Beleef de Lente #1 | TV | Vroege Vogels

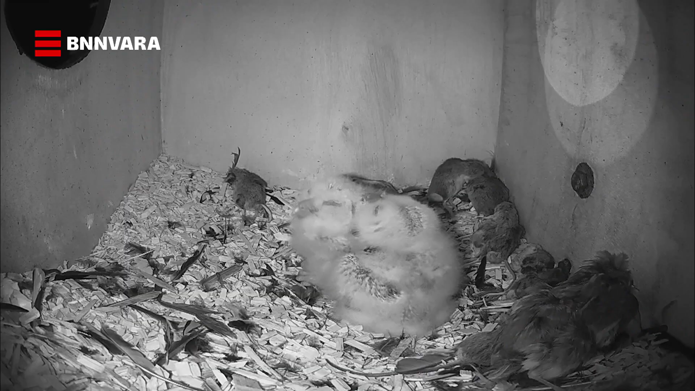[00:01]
De trouwe bosuilen zijn er zoals elk jaar vroeg bij.
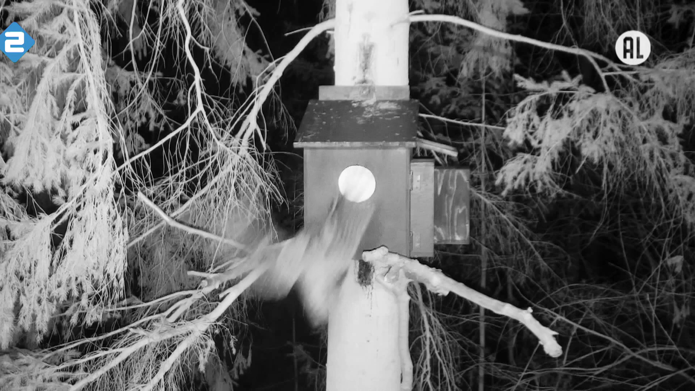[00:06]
Al twee kuikens. Ze zijn ruim twee weken oud.
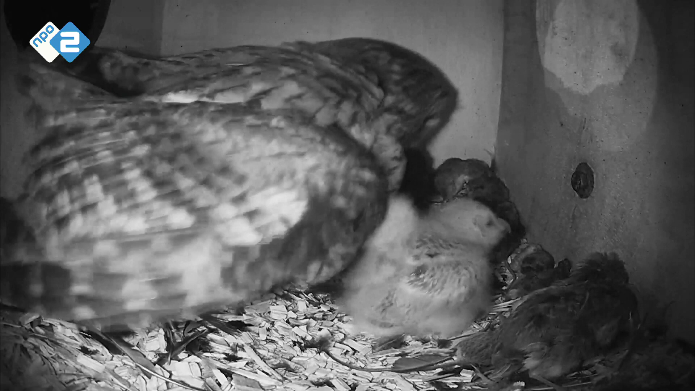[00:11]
Moeder brengt de hongerige kuikens een vers gevangen merel. En ook vader vliegt af en aan. Dit keer brengt hij een muis. Dit kuiken begint niet zoals altijd bij de kop. Nee hoor, zo gaat het ook. Ach, tussen voren. En lukt dat?
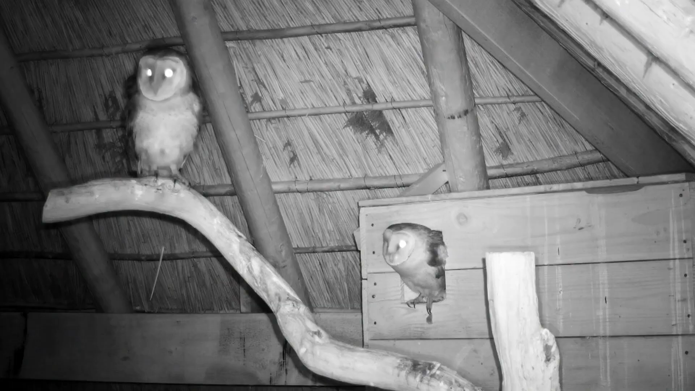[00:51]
De kerkuilen gaan wat later aan de leg. Deze man en vrouw hebben elkaar gevonden en dat ziet er goed uit. Daar komen eieren van.
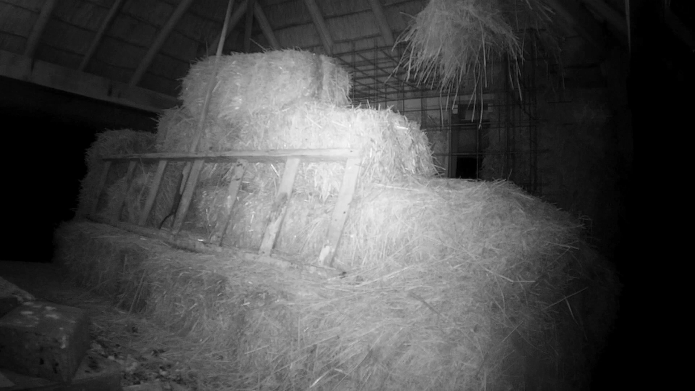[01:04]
Man is op jacht geweest en brengt een verse muis mee naar de hooiberg.
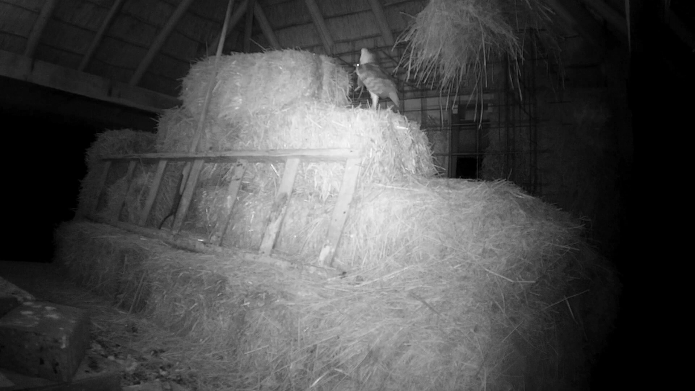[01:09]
Hij gaat als eerste de kast in. Vrouw komt de prooi halen.
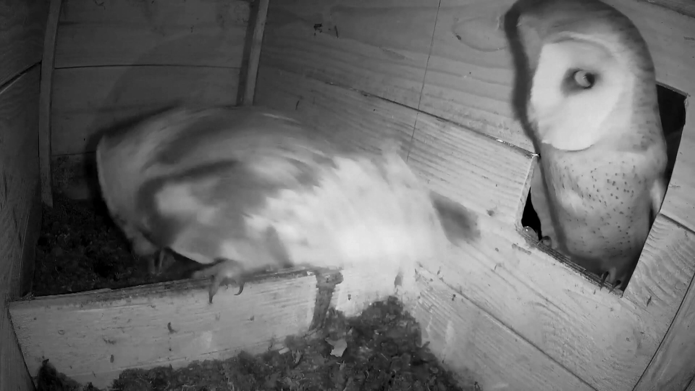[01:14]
Maar wat doet man? Hij eet de muis zelf op.
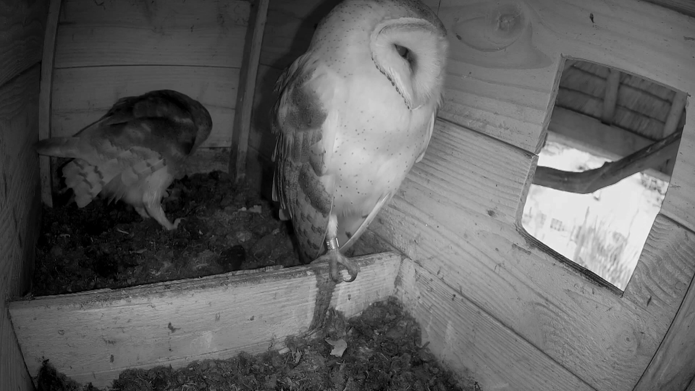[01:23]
Tevreden gaat hij daarna op het plankje zitten slapen. Vrouw kerkuil moet het doen met een oude muis.
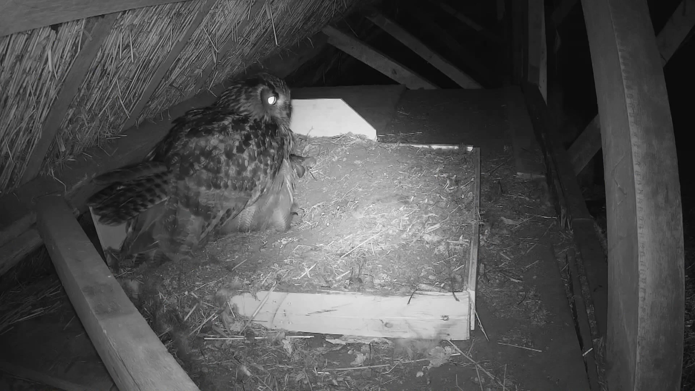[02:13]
Dit paar heeft een nest in Noord-Holland. En omdat hier geen rotsen zijn om te broeden, hebben ze een mooie richel in deze schuur uitgezocht. Moeder broedt op vier witte eieren.
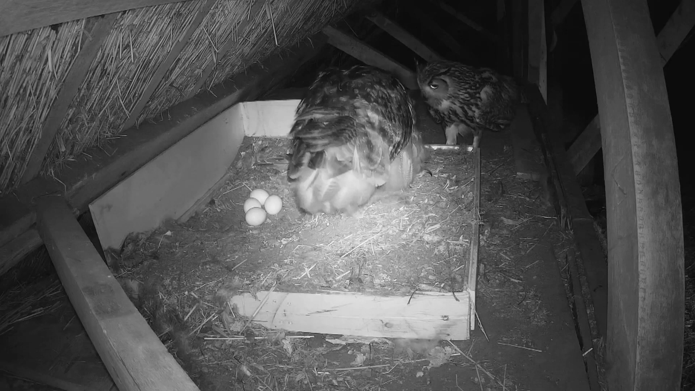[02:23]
Mijn vader gaat elke nacht voor haar op jacht en brengt haar de ene naar de andere muis.
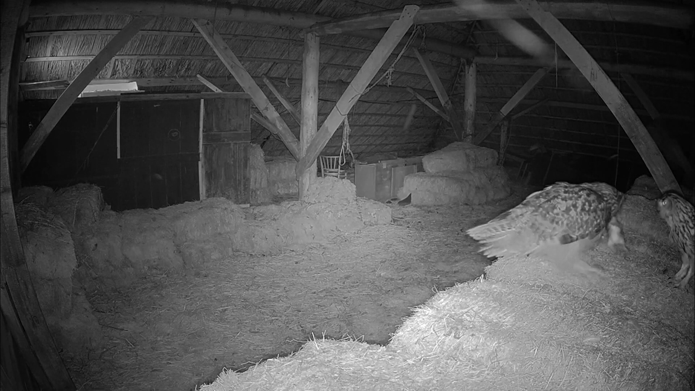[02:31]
En af en toe, dit lijkt wel een jong konijn.